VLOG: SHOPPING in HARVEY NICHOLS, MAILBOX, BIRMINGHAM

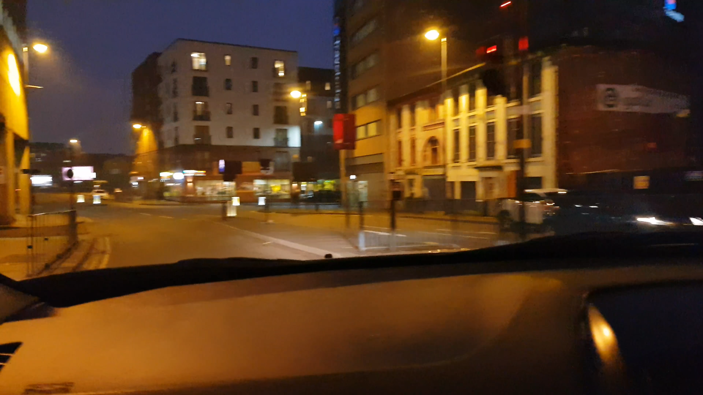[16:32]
We are around Chinatown. And we are going home. Yes, people. So dark. Oh, they're so busy.